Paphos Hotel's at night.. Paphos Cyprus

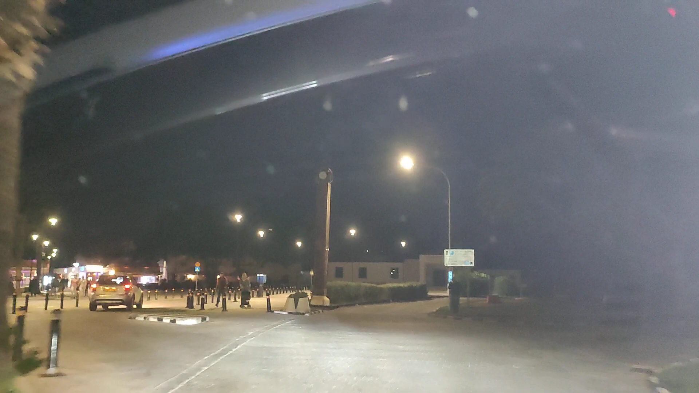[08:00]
and then go back well we can't go back up the promenade road because it's one way well we can we are in cyprus but we're not going to but we can't so we'll wiggle and waggle through the back street
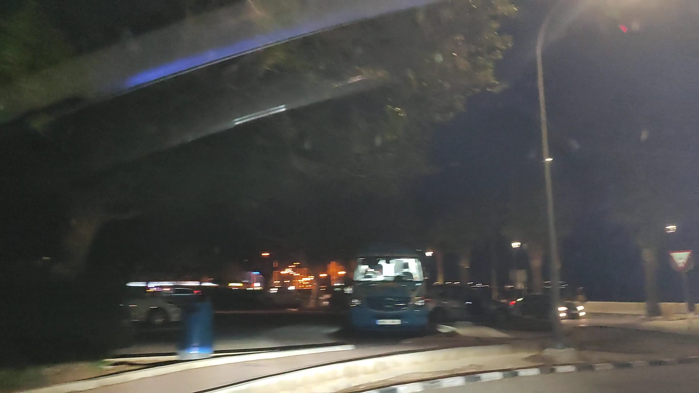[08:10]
shall we yes yes that's what we'll do so we're coming back onto the promenade harbour road
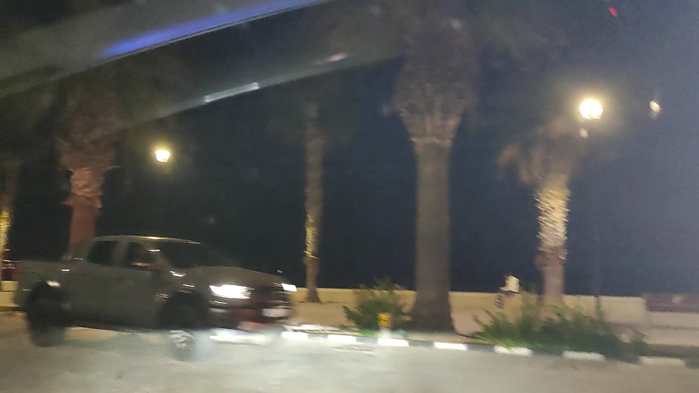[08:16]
and as we say we're going the wrong way to the left hand side now is the major car park for the harbour area and up yonder is the harbour restaurant that's the one right in front of us now and that mingles round to the lefty shall
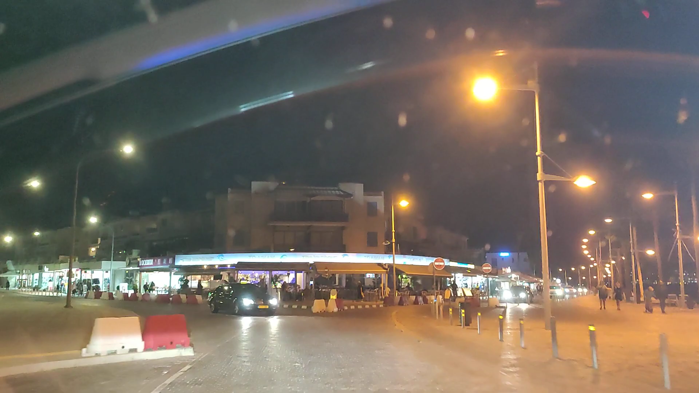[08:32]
we say and as you can see there's a further parade of shops and a further car park and that's
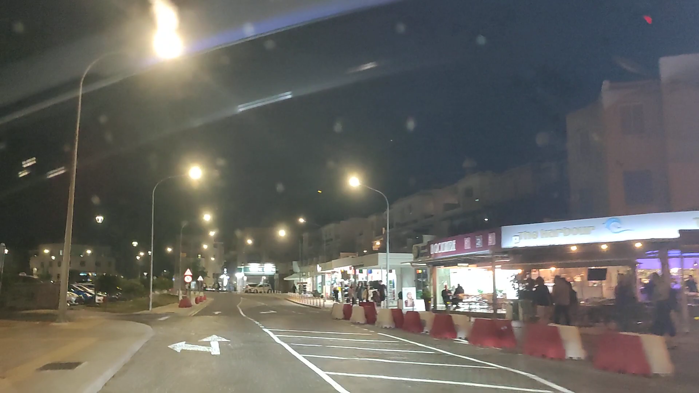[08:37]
where the sightseeing buses park up and that's where pathos sea cruises park their bus is up
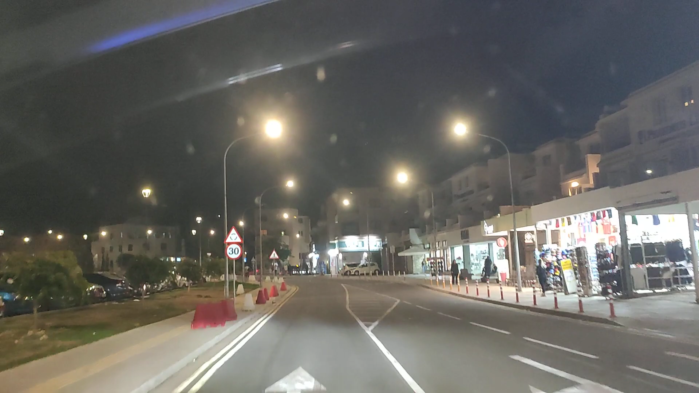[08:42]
and there's the vape shop and then after that you can see some little white light shining about a foot off the ground that's the main office for the scooter hire place that's major tito's places let's go straight up receiver and then
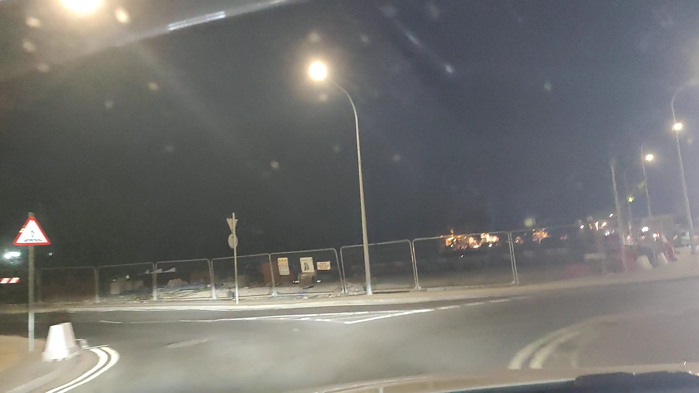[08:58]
just behind these railings here is the temporary bus station and then this road is
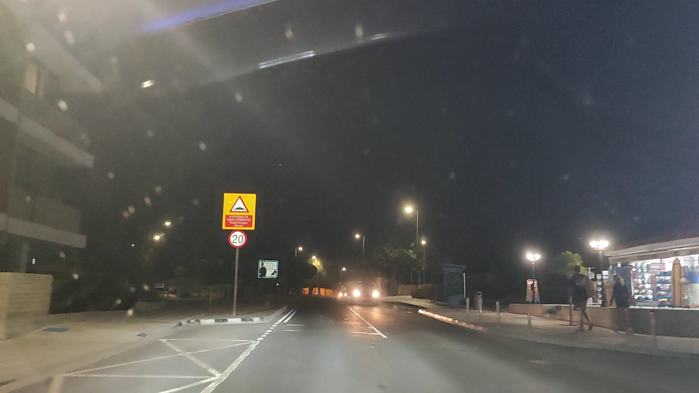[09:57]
good things like sunshine and monuments and the promenade and even marika and me are here as well now this area here is where the skywalk
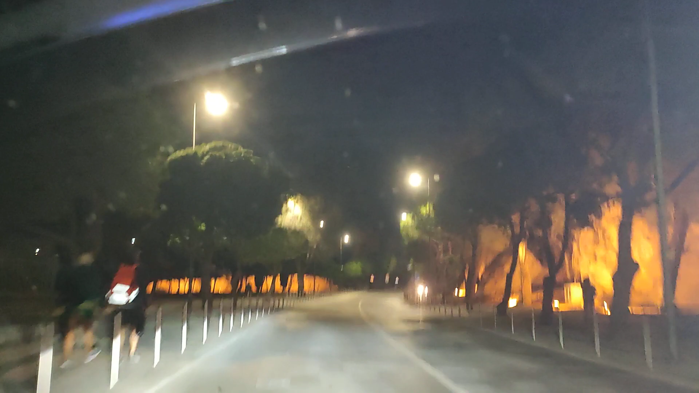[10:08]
starts that's all lit up beautiful i'm going to keep on going
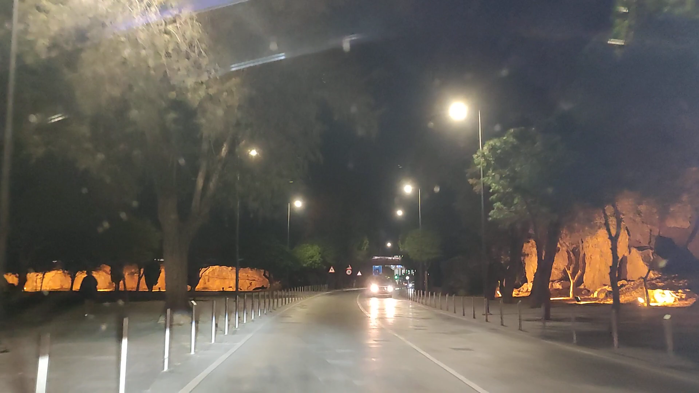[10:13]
and just over yonder is the lit up skywalk in the sky if that's what you're wondering what it is we are going to go under it it is
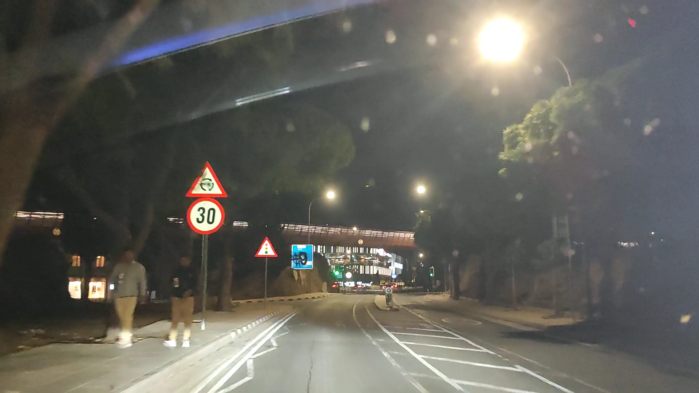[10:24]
lit up that's that thing there so if you come back for the next video you never know we might be walking in the sky now that building over there on the other side of the roundabouts
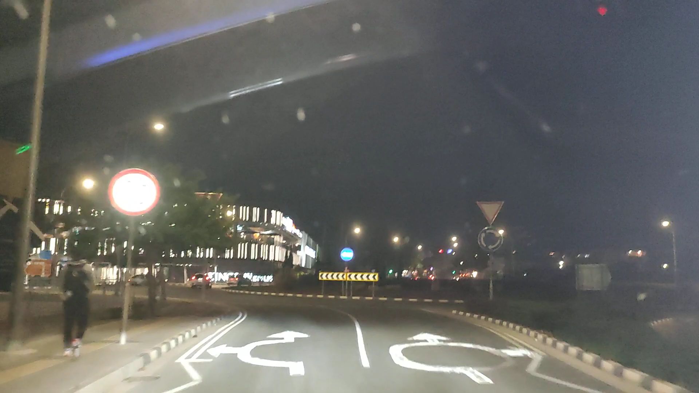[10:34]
take a left receive the booth is the king's avenue mal and you can probably see it lit up in
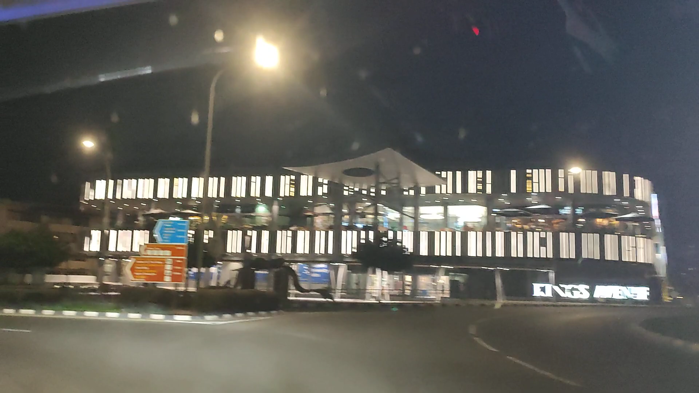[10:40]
big big white letters which now means that we are on king's avenue that's a nice porsche in front isn't it is it he's a customer i know it lives in paya but everyone lives in paya but he actually lives in sea caves on the far end of paya even posher than paya tell him that he is driving like crazy he does drive a little bit quick but
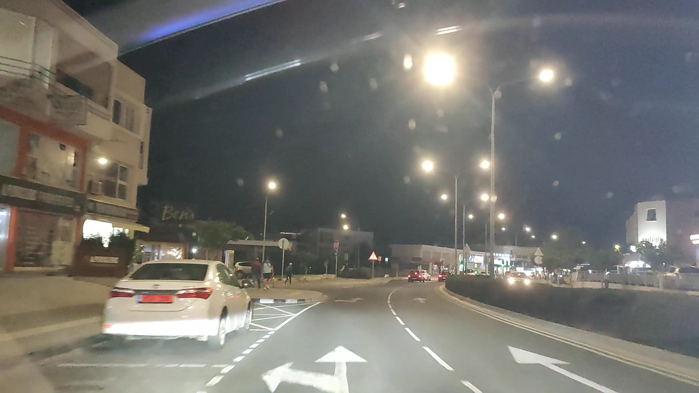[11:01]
of course that's probably why he's got a porsche he's a nice enough guy got a boat as well and an x5 it will cost him a lot of money if he's got an accident that's how it works that's how
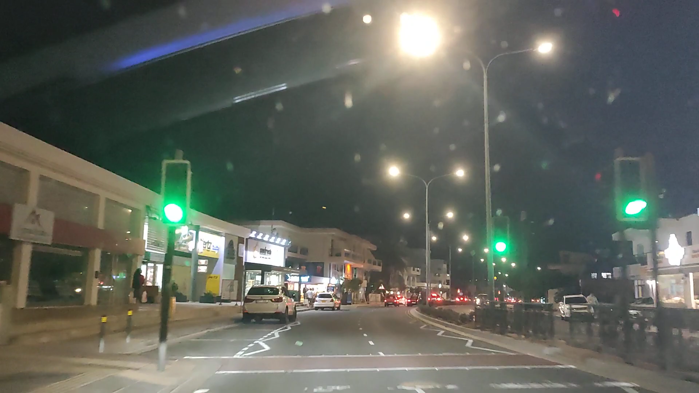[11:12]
it works he's going to damage it i'm going to phone he's going to phone me up i'm going to pop around and i'm going to put my hand right into his pocket all the way down there we are that's how it works now two of the king's avenue as you can see there's lots of light shining there's lots of restaurants there's lots of bars there's apartment complexes anything you could want if you are staying in this area is here and the promenade is only well should we say 15 minute walk away or
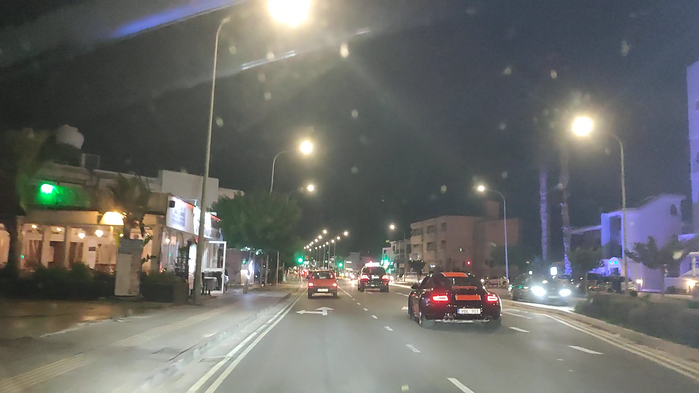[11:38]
as we say paradise is only 15 minutes away you can also wiggle and waggle down all the lefts